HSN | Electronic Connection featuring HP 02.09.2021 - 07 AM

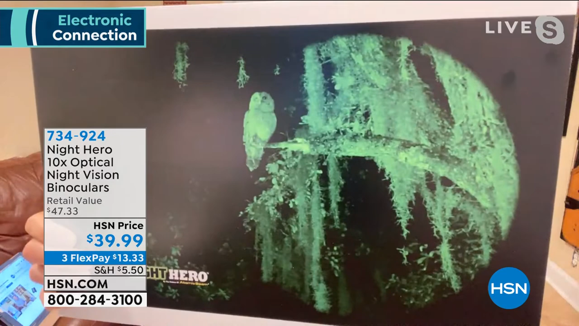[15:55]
How about bird watching at night? Oh, yeah, look at that. Things going bump at the night. How about this?
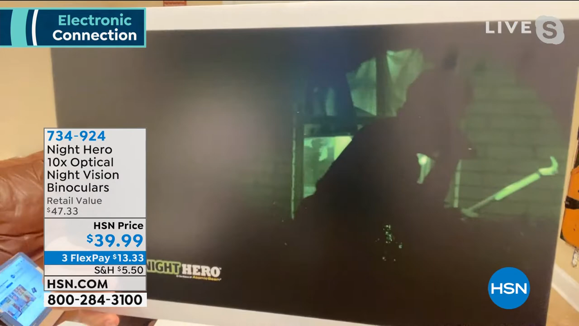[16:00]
Hey, who's over rattling around on my garbage can?